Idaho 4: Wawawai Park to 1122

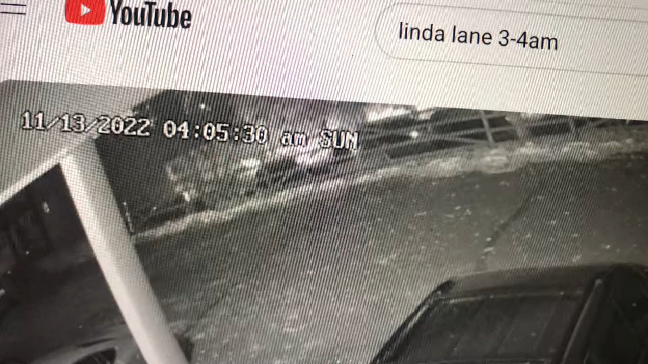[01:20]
and as you can see here he's coming in to park at 4.05 42 you'll see at 42 he'll be parked right there okay so that leaves the Indian
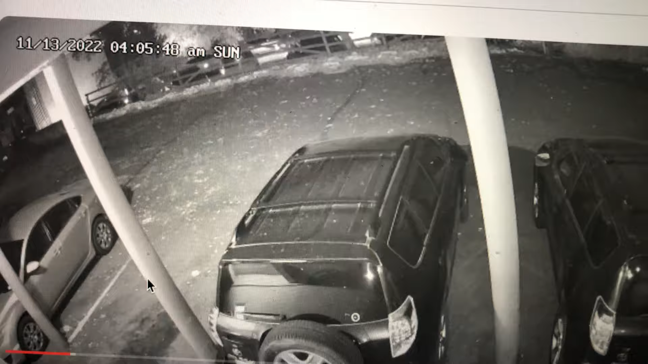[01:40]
Hills Drive at 3.26 a.m. that can't be the car because he was at Wawaway Park at 3.20 and that also leaves the A&W gas station between Indian Hills Drive and the King Road House at 3.28 a.m.
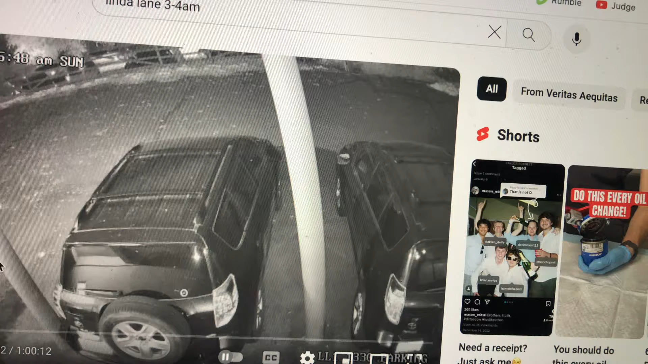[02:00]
can't be him and then on the 1 1 1 2 Queen Road House next door to the King Road House at 3.29 a.m. it can't be him and then the other car circling the apartment at 3.39 a.m. and again at 3.57 a.m.